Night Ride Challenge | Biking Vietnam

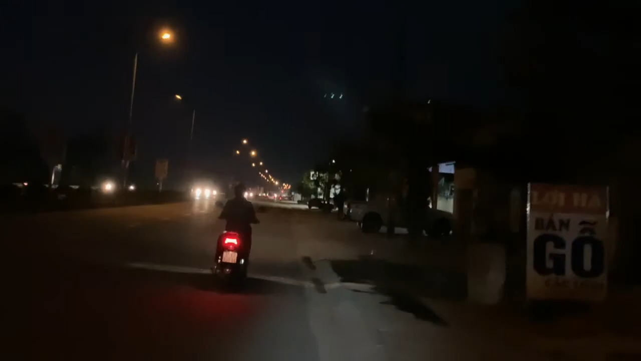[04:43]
It's getting more difficult to see the way, and I have to paddle harder.